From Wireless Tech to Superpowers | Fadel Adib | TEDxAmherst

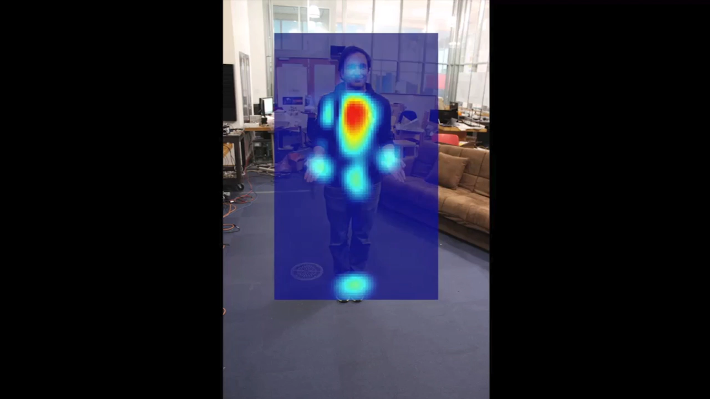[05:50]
So for example, when I stand facing the device, this is the output that we get.
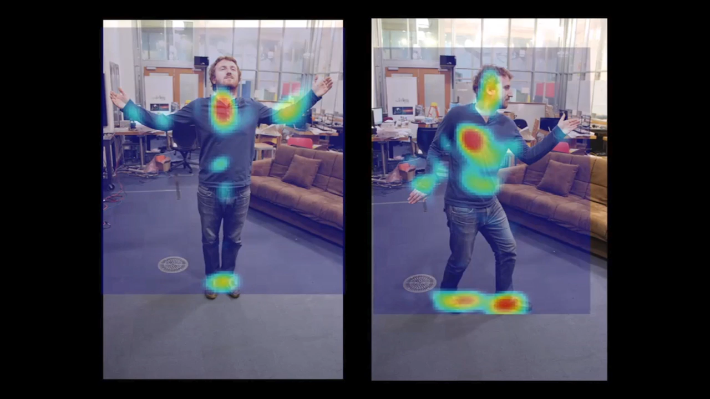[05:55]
And when we ask our friends to come in and stand in different postures, this is the output we got.